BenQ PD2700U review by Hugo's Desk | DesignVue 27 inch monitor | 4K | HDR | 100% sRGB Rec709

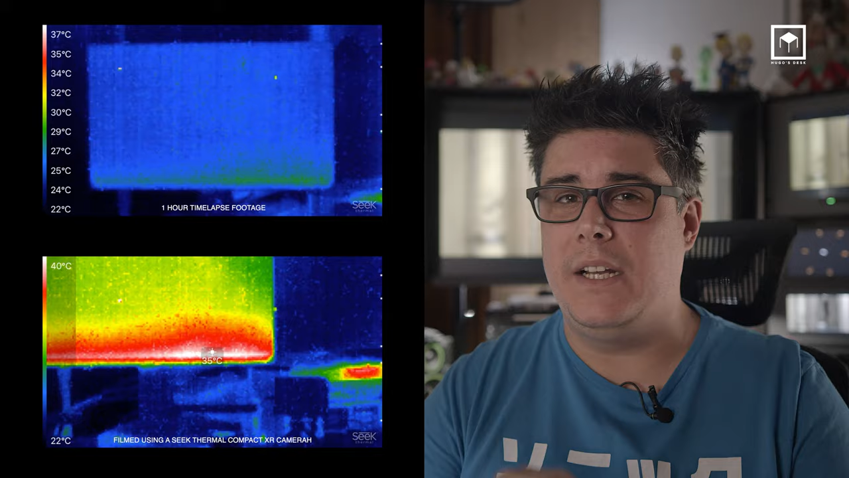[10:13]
On screen: scale bottom 22°C
I basically measured it with a temperature camera. I got about 36 degrees after about an hour of use. I think it's okay. I mean, only time will tell if this makes any changes to the fidelity of the monitor. I guess I will only know in a couple of years.